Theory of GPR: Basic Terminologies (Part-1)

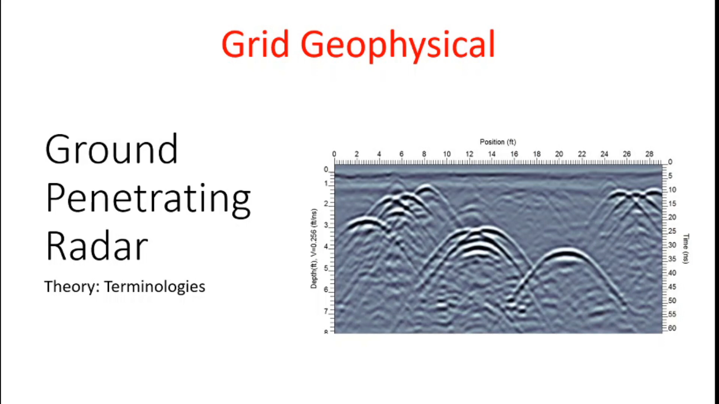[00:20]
we are going to take a look on the theory and termologies of ground penetrating radar content will be component of GPR working of GPR definition and termologies of
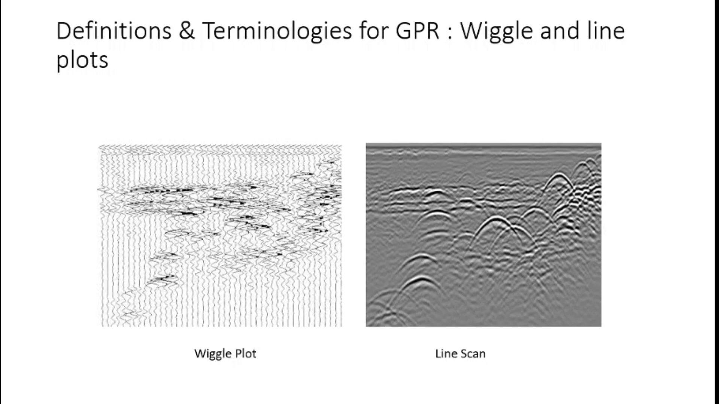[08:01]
palette and the dark here the dark color basically represents the trough and the bright the white the white segment of any hyperbola that represents the crust of the samples that we sent into the subsurface so here is the frequency spectra basically